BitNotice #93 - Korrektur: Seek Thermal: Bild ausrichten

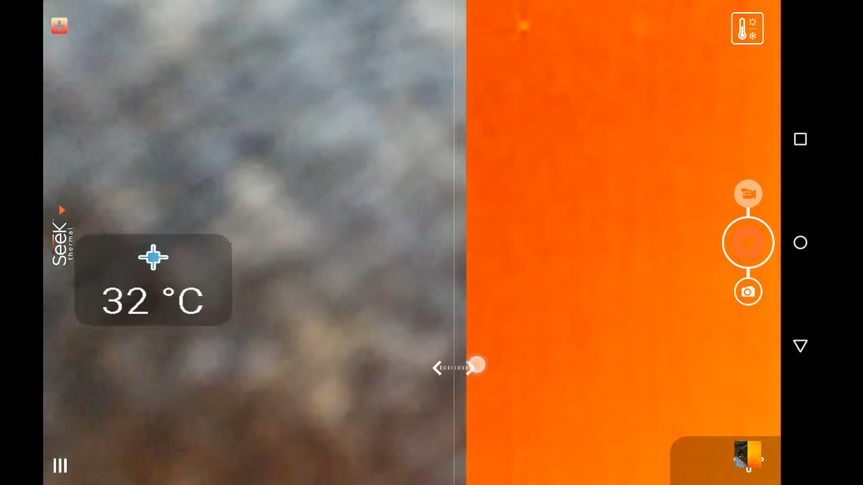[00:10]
On screen: spot 32°C
Und zwar gab es da ja einen großen Kritikpunkt, nämlich diese Dual-Ansicht, die quasi unnütz ist, weil man sie nicht ausrichten kann.
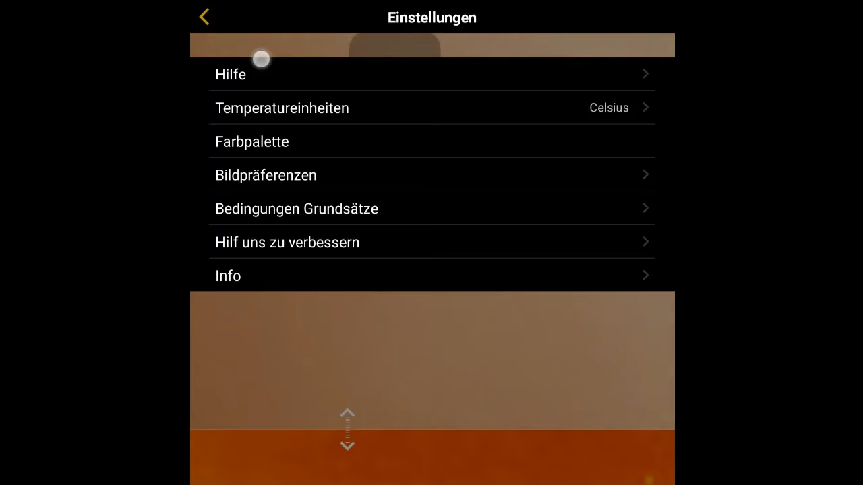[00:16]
Nun hätte man mal hier unter Hilfe im Lernprogramm das ein bisschen durchgelesen.
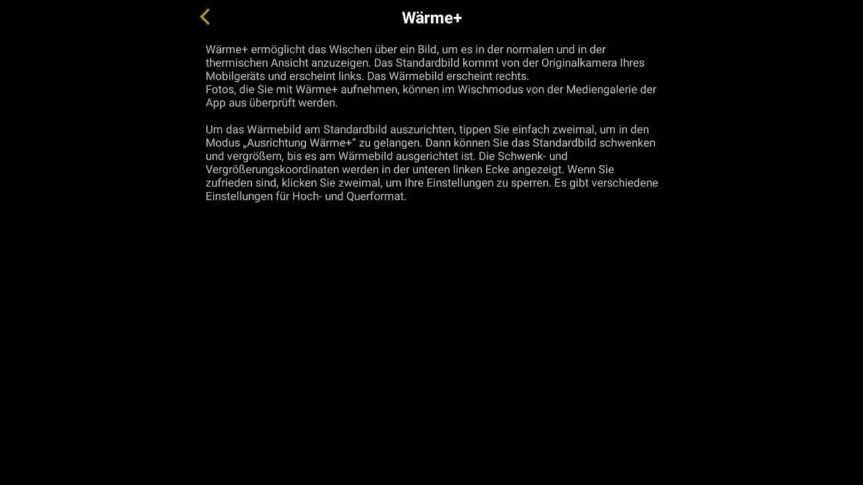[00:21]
Der untere Abschnitt, der sagt, wie man kalibrieren kann.
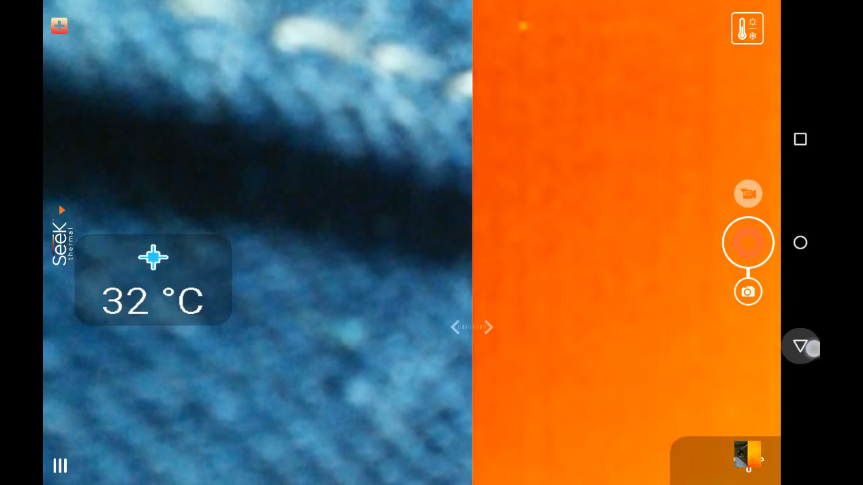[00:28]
On screen: spot 32°C
Nämlich, man geht hier rein in diesen Modus und macht dann einen Doppeltipp.
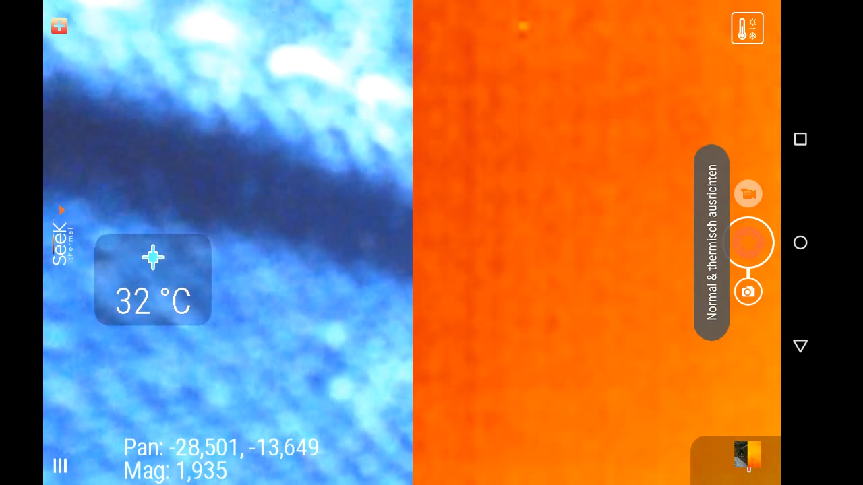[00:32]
On screen: spot 32°C
Jetzt steht hier ausrichten. Wir haben hier unten PAN, MAC und so weiter. Jetzt kann ich mit dem Daumen das entsprechend normale Kamerabild verschieben oder entsprechend mit zwei Fingern zoomen, um das Ganze auszurichten.
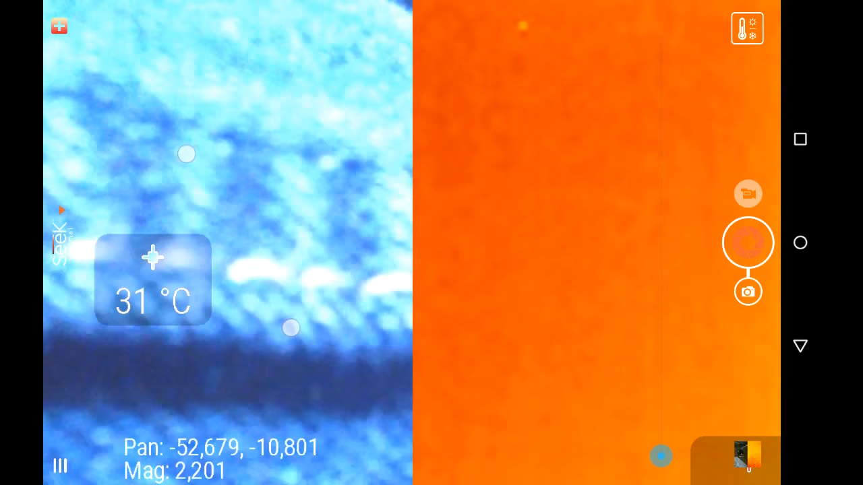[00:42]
On screen: spot 31°C
Momentan habe ich die Kamera nicht fest, deswegen kommt da nur Blödsinn raus.
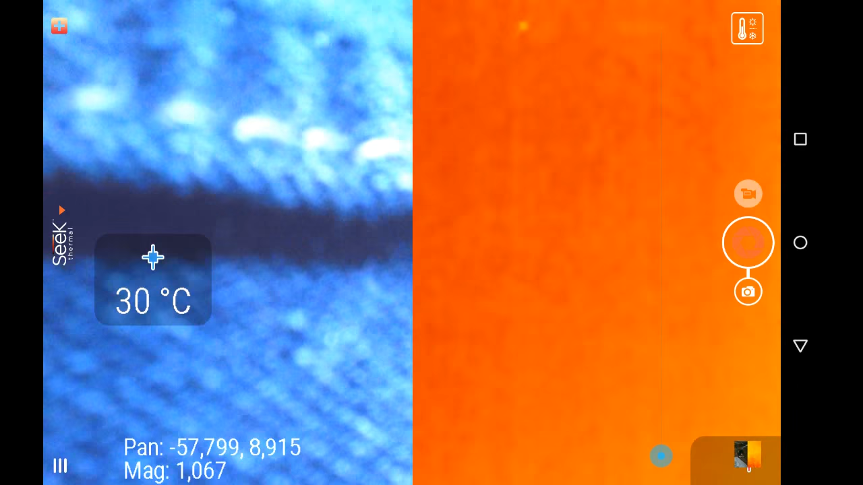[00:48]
On screen: spot 30°C
Aber wenn wir hier in die Galerie gehen, so, jetzt geht es auch seitlich. Dann können wir hier ein schönes Bild sehen. Wieder der 100 Grad Arduino. Und wenn ich jetzt hin und her wische, dann sehen wir auch, das ist genau übereinander. Das kommt so weit hin. Wie man auch sehen kann, der scheint das nacheinander aufzunehmen, denn die Temperatur ist von 2,9 auf 93 gegangen, wenn ich hier wische. Aber hey, immerhin, das sieht so weit ganz gut aus.
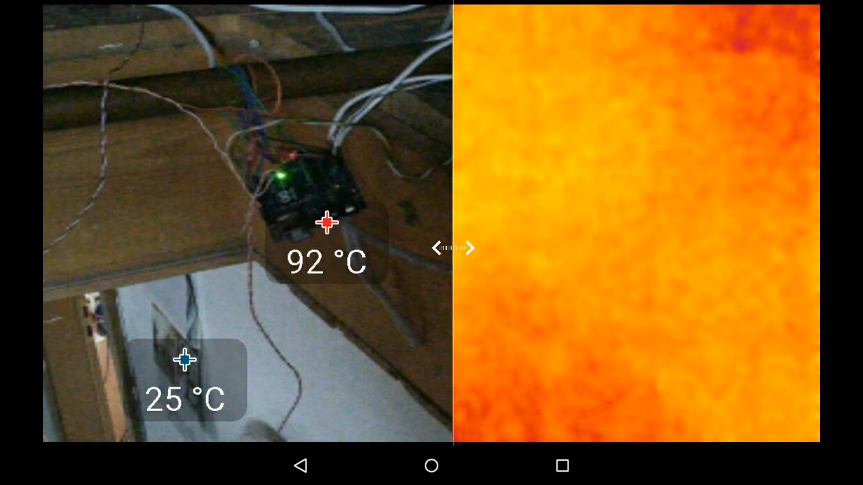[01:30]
Man muss es natürlich immer wieder ausrichten, wenn man eine andere Entfernung zum Zielobjekt hat. Das ist halt der Nachteil bei dieser Kamera. Aber hey, immerhin ist es doch möglich. Sowas hatte ich nämlich ein bisschen vermisst.